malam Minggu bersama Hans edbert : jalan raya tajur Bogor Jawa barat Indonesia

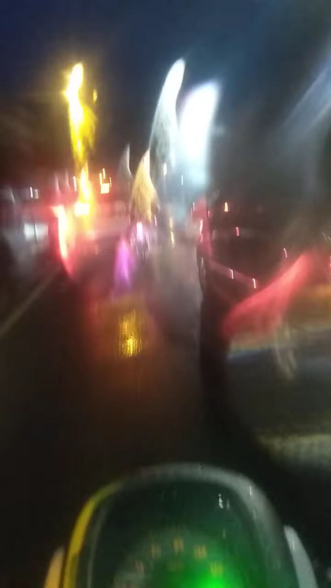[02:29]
dan juga buatan lokal tapi juga bangga buatan Indonesia,
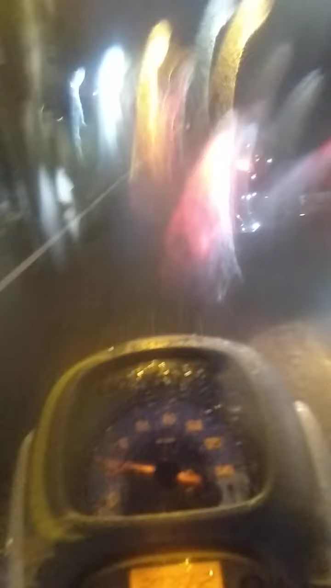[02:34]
dan karena sudah diakui oleh dunia internasional. Nah, sebelah kanan saya yang kita lewat tadi itu ada akses menuju Pakuan Hill. Nanti kapan-kapan aduh, kurang lancar. Oke, kita lanjutkan ya.
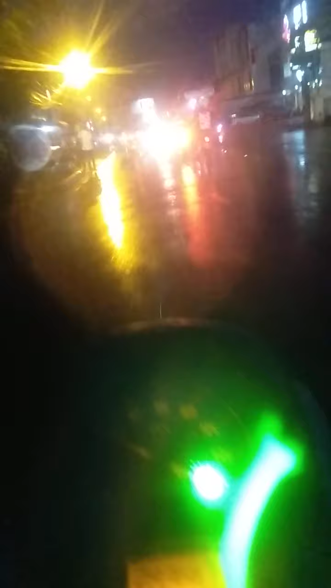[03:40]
belum lewat ya, box 123 mall namanya. Nanti kita lewat ya. Kayaknya ini pusat perbelanjaan terbaru dan lama ya saudara-saudara. Nah, box 123 mall sudah mulai terlihat ya saudara-saudara. Nah, di sebelah kiri saya ini ada akses menuju box 123 mall. Tuh, di sebelah kiri saya.
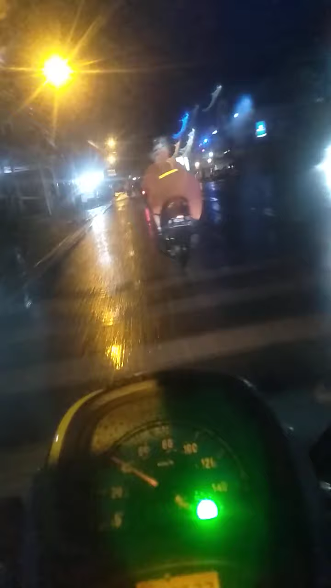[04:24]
Royal Tajur Bogor, Jawa Barat, Indonesia. Ingin tahu kisahnya? Tapi sebelum itu, pantau terus via media sosial Edward dan subscribe pula YouTube channel resmi Bang Gaben Family. Termasuk Hans Edward 1997, Hans Edward 1997, dan Hans Edward serta Teoris Kurba ini. Kita like, share, dan komen serta nyalakan notifikasinya ya.
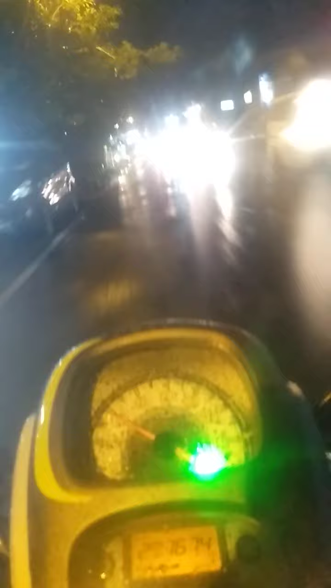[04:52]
Untuk informasi lebih lanjut dan detailnya seperti apa kisahnya ya. Nah, Royal Tanjung Bogor Jawa Barat sudah lewat ini. Ini dia nih, Royal Tanjung Residen Bogor Jawa Barat Indonesia ada di sebelah kanan. Nanti kapan-kapan kita ngevlog pertama kali ya. Mimin sebenarnya jadi penasaran ya saya, apalagi minggu depan mamak saya
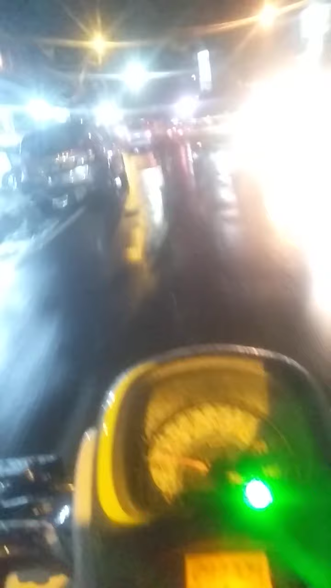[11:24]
Saat kebajikan, semoga Tuhan Yang Maha Esa, Allah SWT diberikan kesehatan dan buat kita semuanya ya guys. Selamat malam minggu. Terima kasih atas perhatian Anda dan semoga terhibur. Kita sudah sampai di Ciawi, Bogor, Jawa Barat, Indonesia. Yes, selesai guys.